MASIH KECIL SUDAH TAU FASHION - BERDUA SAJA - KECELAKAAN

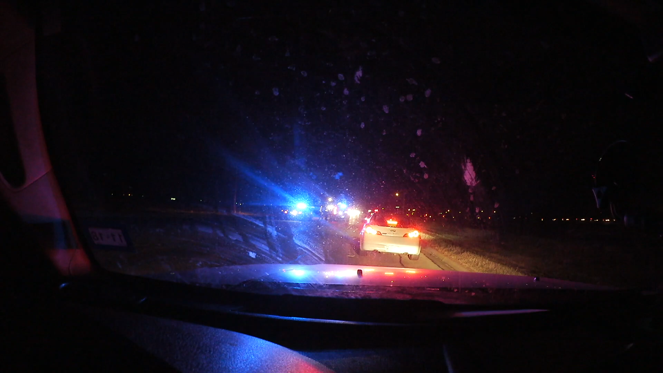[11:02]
Kalian tidak bisa lihat jelas ya. Cuma kalian bisa lihat dia punya lampu-lampu kan? OMG. Itu mobil sedan sana sedang diangkat. Kalian lihat sana dia punya macet.